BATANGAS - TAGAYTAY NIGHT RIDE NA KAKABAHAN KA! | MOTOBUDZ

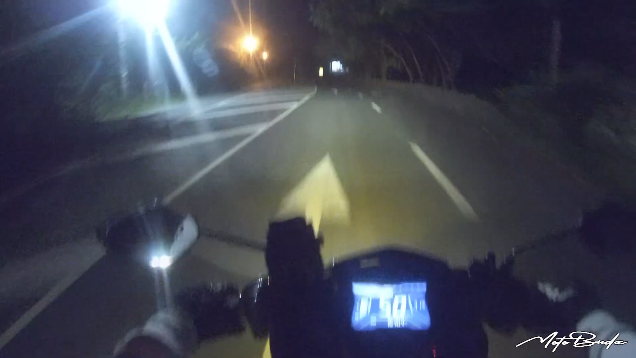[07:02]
lang tayo buti naman dito yung poste ng ilaw yung mga poste may ilaw na doon talaga sa KB ang wala sa Ternate talagang wala talaga aasahan mo lang talaga ilaw ng motor mo o ng sasakyan mo pero dito kahit paano meron na ayan time check 9.14 ng gabi andito kami ngayon sa Batangas papunta kami ng tagaytay doon kami iikot alright so ayan tuloy-tuloy lang dere-derecho lang tayo mga buddy so may party pa rin na madilim dito sa Batangas na to pero okay lang yan kasi kahit paano
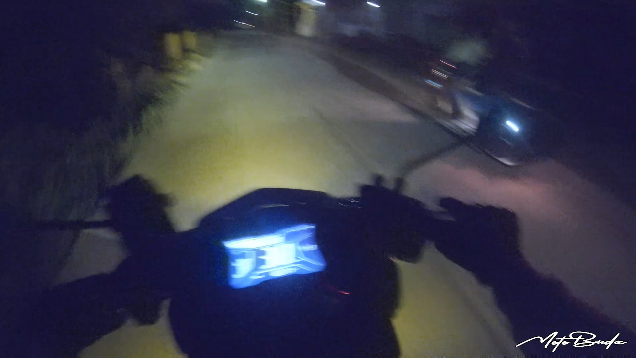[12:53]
may butas buti na lang nakikita natin napansin natin yung butas kung nagkataon nyari lagabog na naman tayo doon so tingin ko naman malapit na tayo sa highway dahil eto na yung tulay pagating sa pinakakanto nyan kakaliwan na tayo papuntang tagaytay na dadaanan natin yung ano yung arko ng nasog
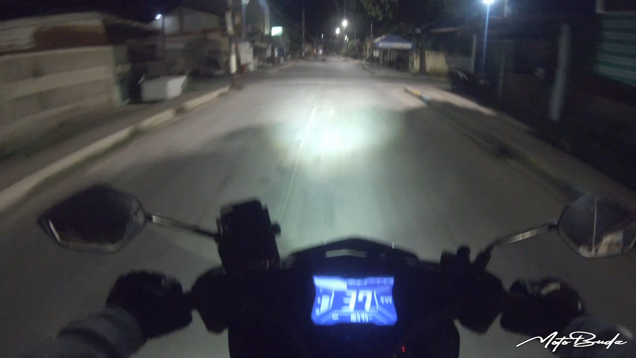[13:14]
bubatangas madadaanan natin yun alright ayan o marami ng bahayan dito at hindi na sya yung kagaya doon sa taas grabe ron nakakakaba nakakatakot kung hindi ka talaga sanay at kung mag isa ka lang eh talagang kakabahan ka sa area ito no ayan so let's enjoy the ride ngayong night ride no enjoy lang natin mga body at may tuloy lang ang biyahe natin ayan pagating sa kanto nito sa pinakadunong-dulo
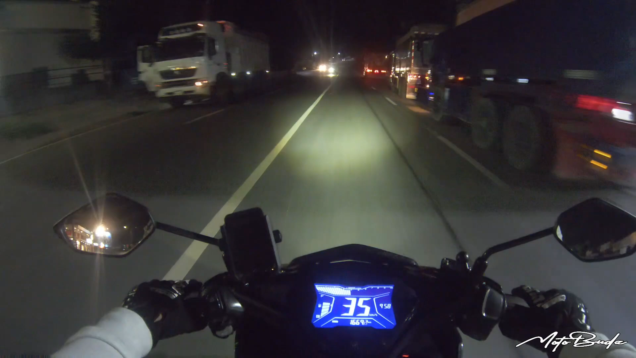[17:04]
ayan nasugbo kasi eto raw yung way papuntang tagaytay alfonso so eto na yun direto na ito mga body siguro ayan so umalis tayo ng kabite full bar nakaka dalawang bar pa lang na uubos natin sa gasolina natin umigot tayo ng kbang tunnel pag batangas hanggang dito sa papuntang tagaytay so dalawang bar pa lang na uubos natin subukan natin kung kaya nang hindi tayo magpagas kung makaka-uwi tayo ng
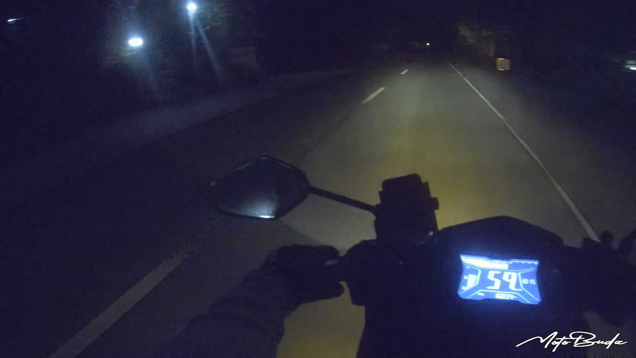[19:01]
mas lalo magiging hassle or delikado kapag iniwasan nyo yun kagaya yun may truck na nakatumbaro no diba